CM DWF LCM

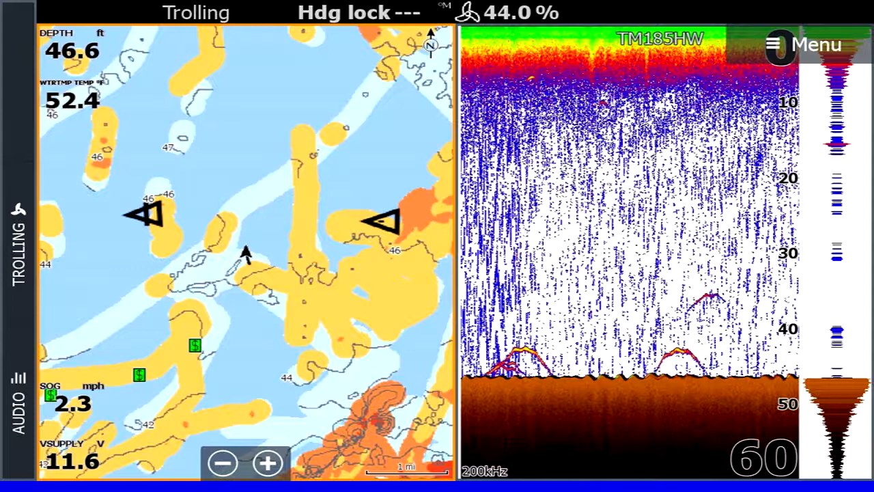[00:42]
On screen: depth 46.6 ft, water 52.4°F, speed 2.3 mph
If we go to our first slide here you're gonna notice there's a lot going on. Some of it looks familiar, yep we got sonar, we've got fish, but on that chart page there's a lot going on.